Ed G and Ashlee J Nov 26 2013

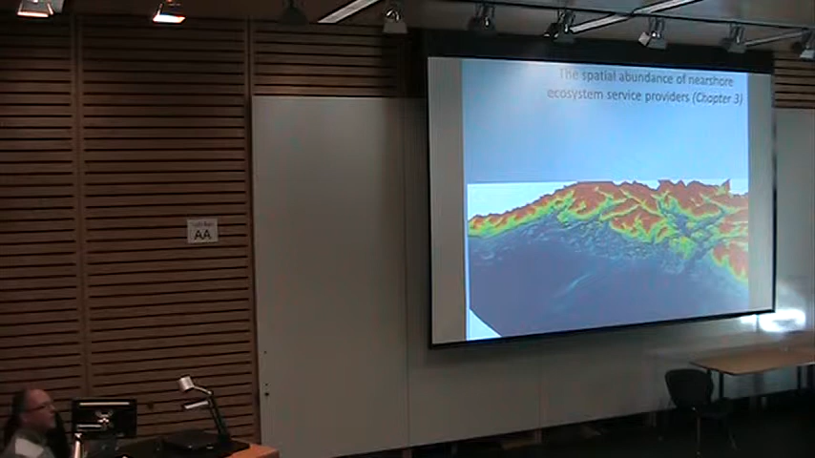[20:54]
That allows me to cross the intertidal, which is important from a lot of habitat modeling perspectives. It gives shade, it gives protection from wind and stuff, which is important for different species. So one of the few bathymetries that actually crosses the intertidal.